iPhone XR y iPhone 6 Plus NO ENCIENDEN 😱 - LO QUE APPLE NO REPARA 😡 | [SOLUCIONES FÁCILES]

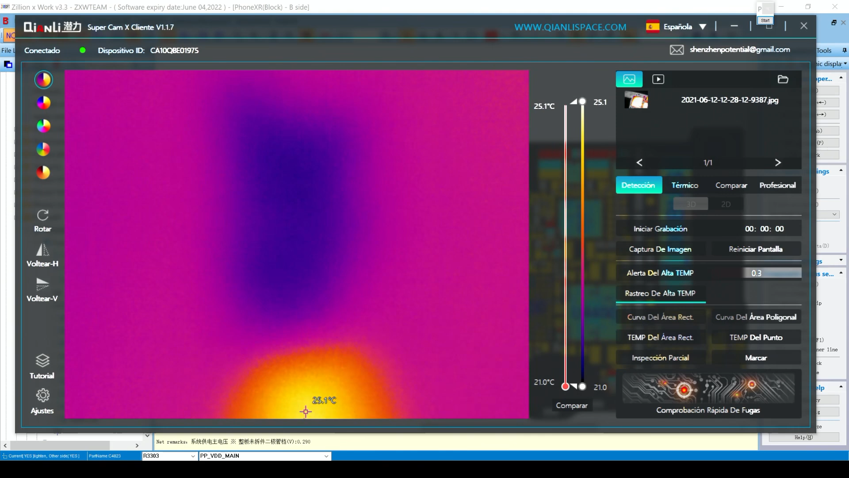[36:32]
On screen: scale top 25.1°C, scale bottom 21.0°C
Ok, vamos a pasar a esta pantalla y vamos a ver si podemos enfocar mejor y ver si algo calienta. 3, 2, 1. Vemos de que no calienta nada. Vamos a acercar un poco más. Vamos a ver. 3, 2, 1.
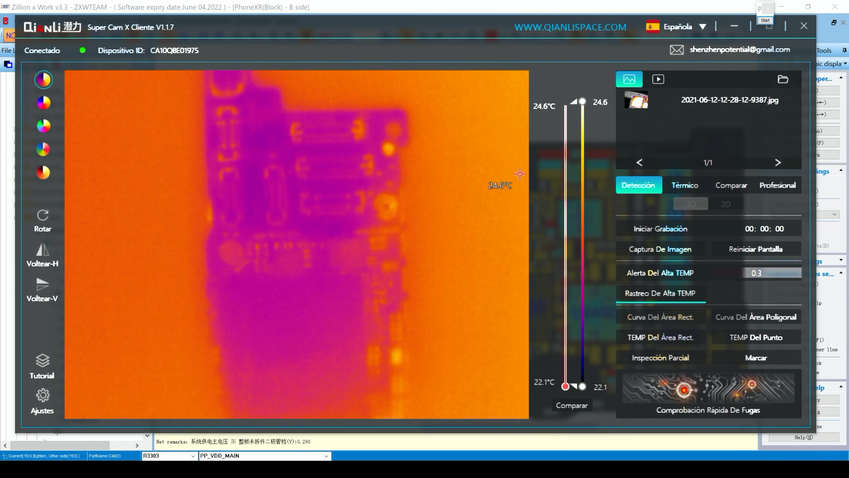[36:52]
On screen: scale top 24.6°C, scale bottom 22.1°C
No, no calienta nada. Pues aquí está calentando porque pues al otro lado está el Tigris, pero no es ahí.
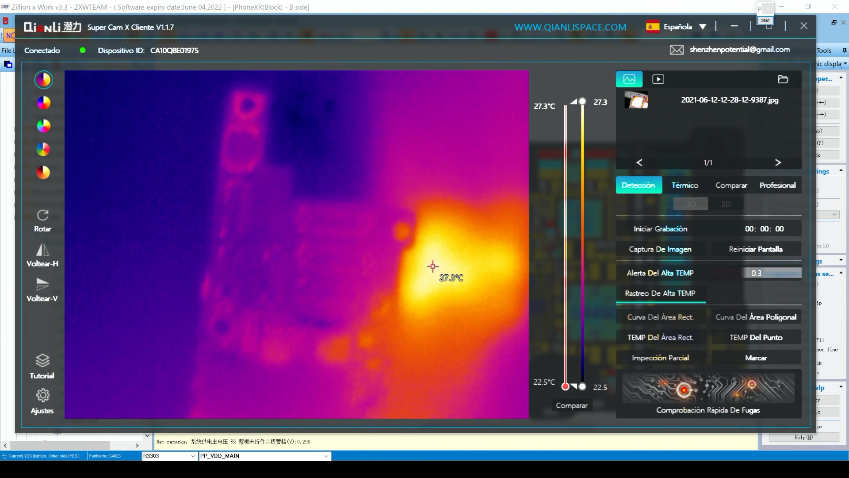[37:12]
On screen: scale top 27.3°C, scale bottom 22.5°C
Ok. Y ahora acá. Pues aquí va a calentar mucho el Tigris, pero no me interesa tanto el Tigris.
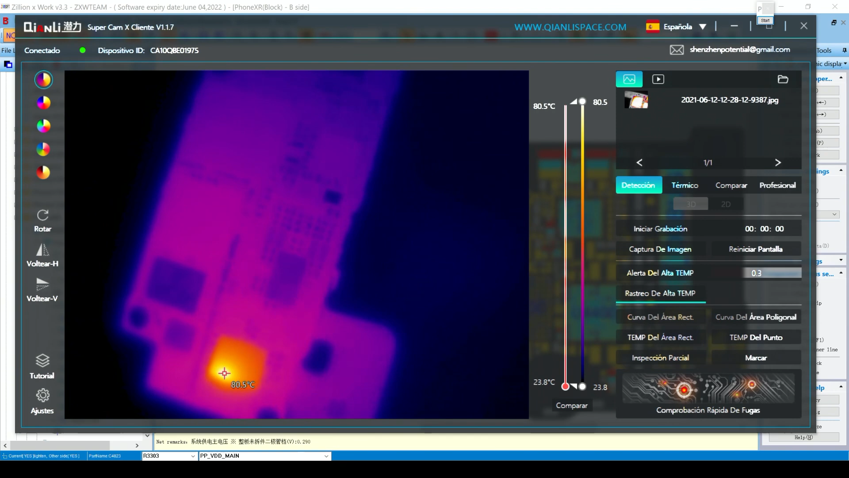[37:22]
On screen: scale top 80.5°C, scale bottom 23.8°C
Quisiera ver que calentara otro más, pero no calienta. Y estoy seguro que...
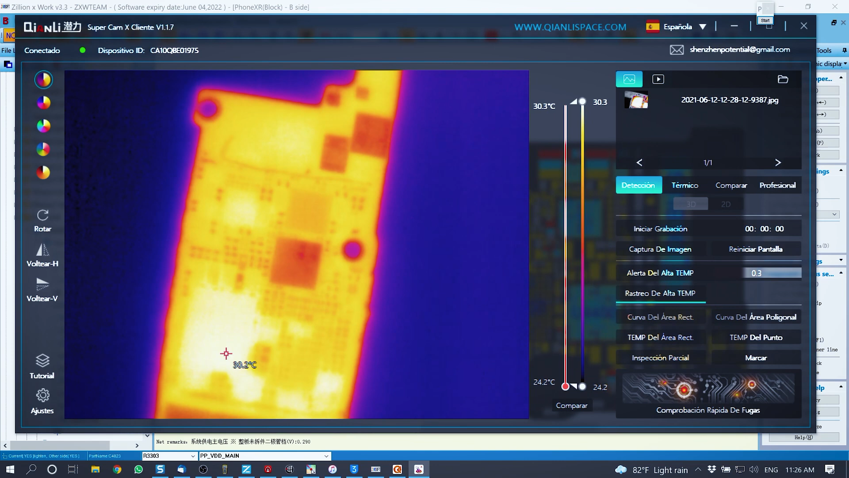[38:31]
On screen: scale top 30.3°C, scale bottom 24.2°C
Vamos a pasar a esta cámara, encendemos y ahí lo tenemos, ahí lo ven, ahí lo ven. Este pequeñito que está por acá, que si pasamos acá y acá congelamos.
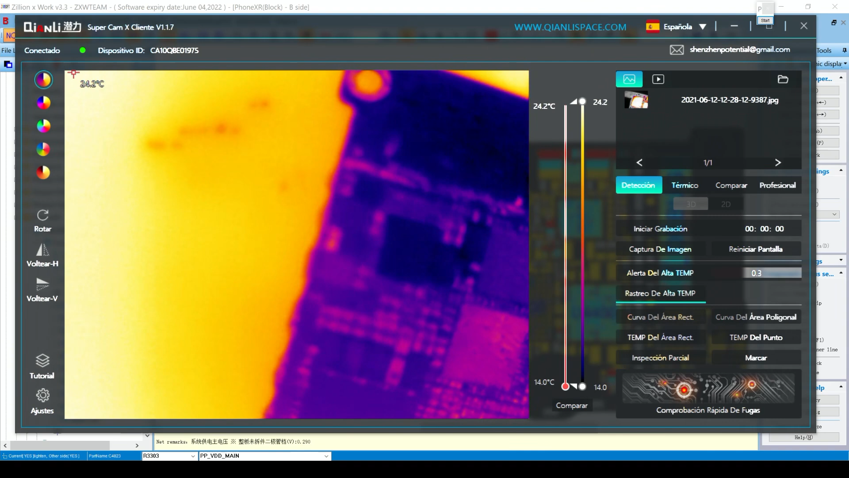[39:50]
On screen: scale top 24.2°C, scale bottom 14.0°C
este que está acá. Este. ¿Vean? Ah, no. Es este que está acá. ¿Vean? Ahí está.